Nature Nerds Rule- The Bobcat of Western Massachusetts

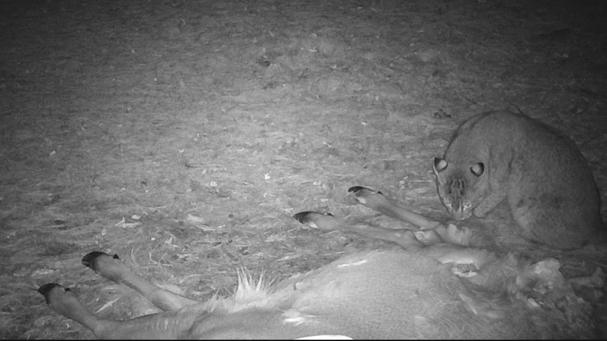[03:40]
Because everything else on the bobcat is really fitting into the camouflage. Camouflage, yeah. Yeah. Yeah, but the ears just stand out.
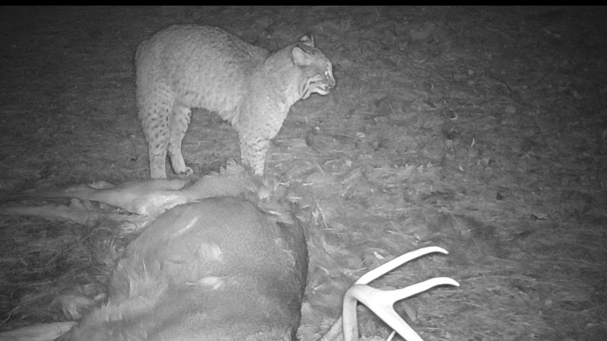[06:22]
This was one tough bobcat. He stood his ground on this carcass. Yeah, look at that. That bobcat went right up to that coyote. That's amazing. They have a huge range of anywhere from 12 square miles for females up to 36 square miles for males, patrolling the area diligently, marking with feces, urine, and scraping posts.